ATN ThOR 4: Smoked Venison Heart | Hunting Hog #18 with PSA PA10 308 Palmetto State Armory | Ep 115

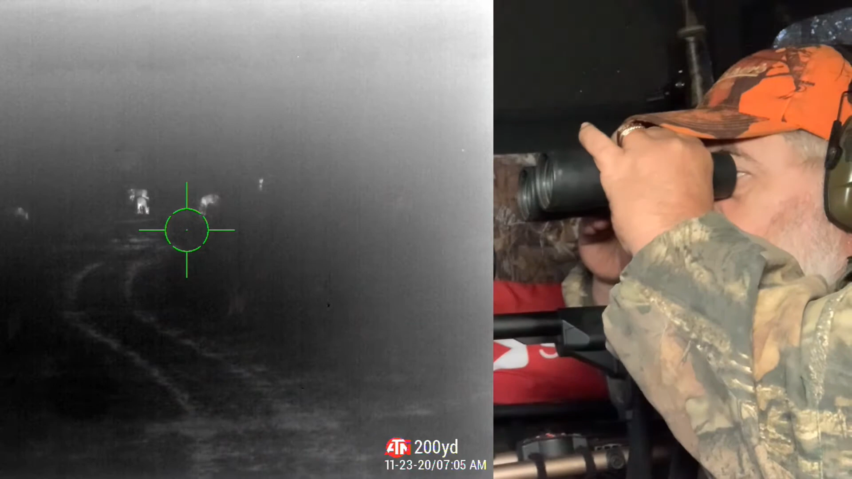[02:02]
I see a buck there but it's not the buck I've been hunting for.
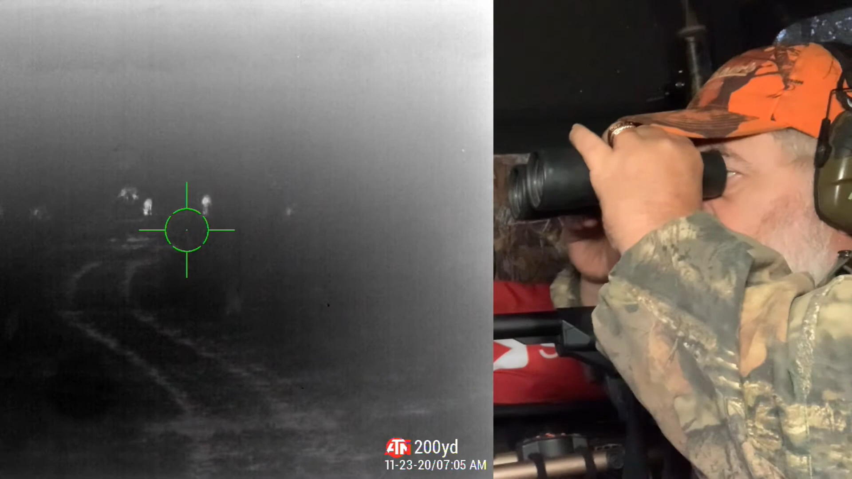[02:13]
Nice does. Yes, small little buck. Right there to the right. Thank you.
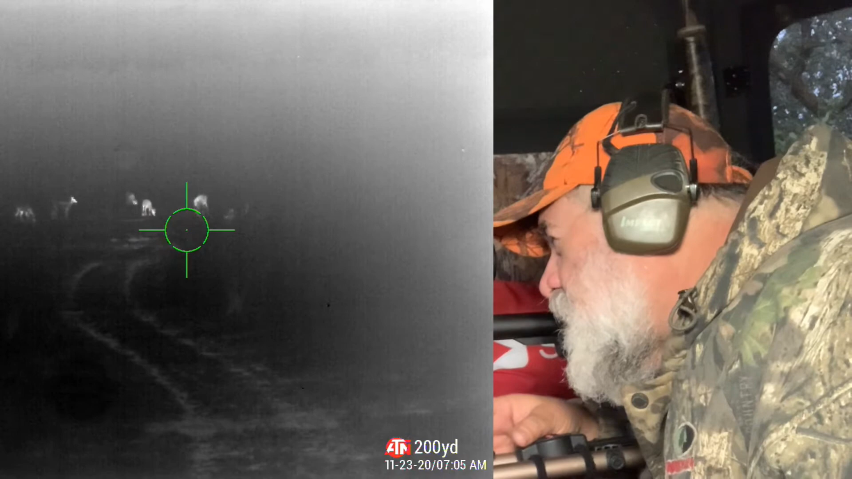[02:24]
Plenty of activity right there. Plenty of activity right there. Alright. Looking good.